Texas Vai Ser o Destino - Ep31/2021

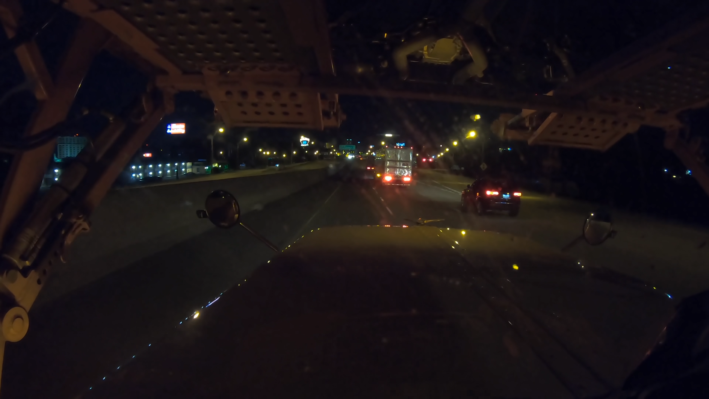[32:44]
Eu não sei se dá pra ver as luzes aí, porque aqui tem cassino. Agora aqui pra eu pronunciar o nome dessa cidade, ferrou, viu?
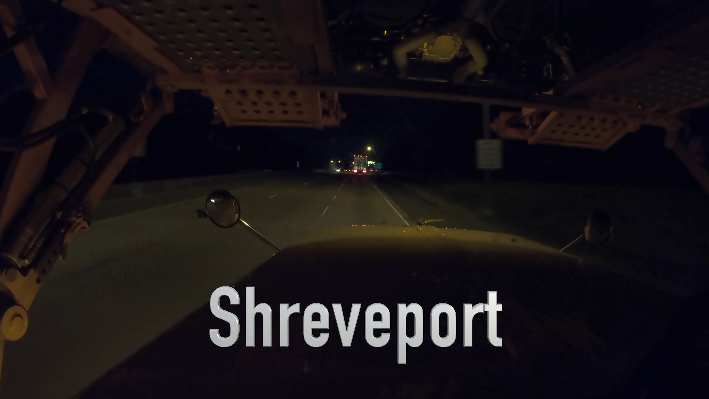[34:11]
Isso, Arvore. Shreveport. Shreveport. Escreve Shreveport. Shreveport. Shreveport. Shreveport. Ai, ai. Maravilha, maravilha. Então, já vamos ligar no deck, galera. Essa escuridão aqui, Bethany, Panola,